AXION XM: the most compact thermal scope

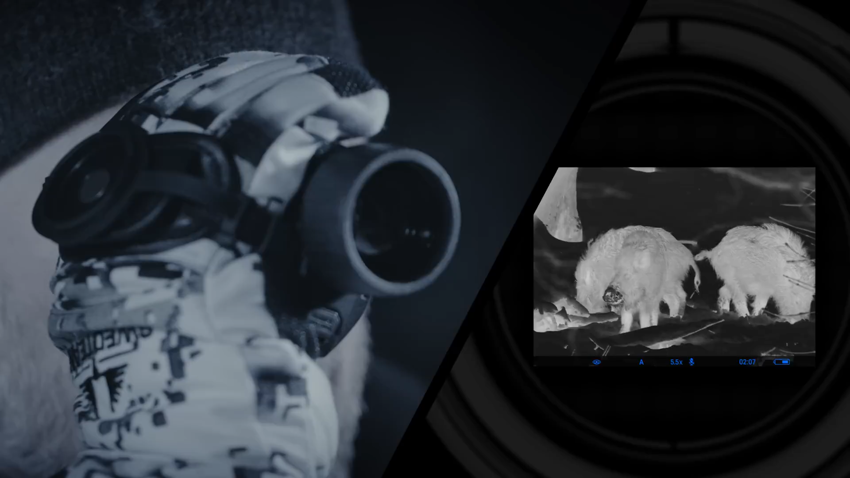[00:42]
Axion's HD AMOLED micro-display offers crisp image with high contrast in vivid colors. Customizable imaging presets such as various color palettes,
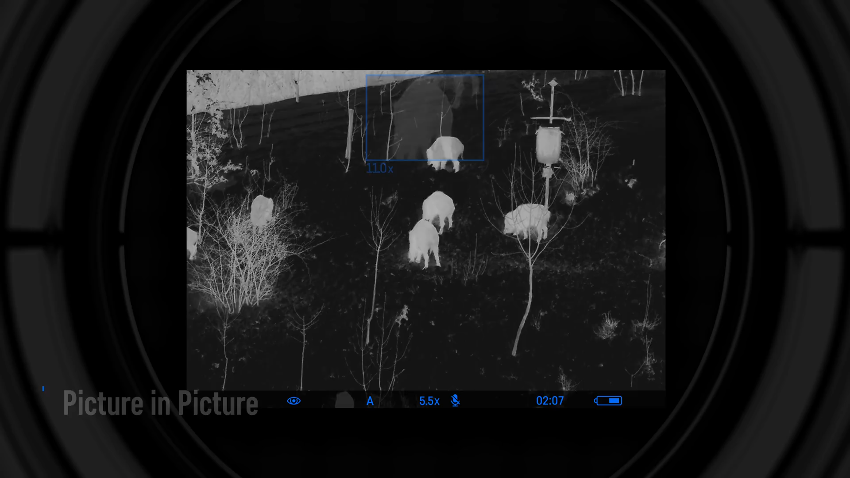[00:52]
picture-in-picture function and digital zoom provide versatility and are easy to adjust.